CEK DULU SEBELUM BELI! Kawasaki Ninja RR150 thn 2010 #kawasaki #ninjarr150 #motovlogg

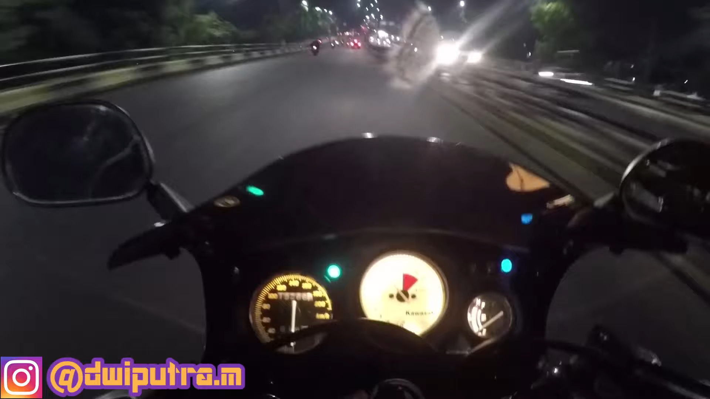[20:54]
Ah, gila. Nah, dapat lampu merah nih.
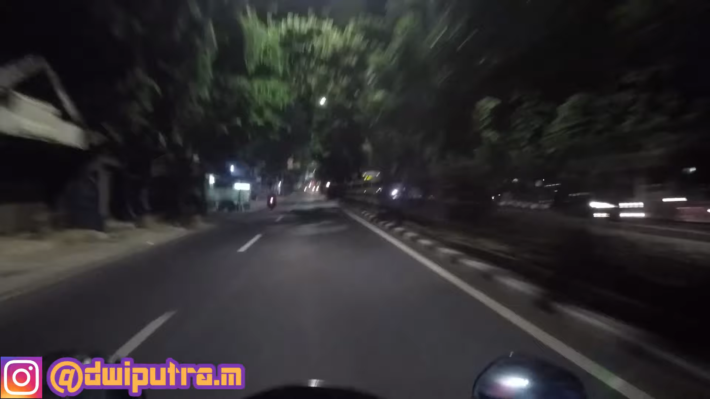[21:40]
Ampun, gak kuat, ngeri banget, asli. Itu kalau tadi gua kaget kali ya, kaget banget kali, mungkin gua bakal narik rem cepet kali, bakal narik rem cepet gitu. Astagfirullah, astaga. Itu bosan punya gigi 4 itu kayaknya. 4 ke 5 aja belum habis sudah ada yang nongol, guys, dari samping, kampret.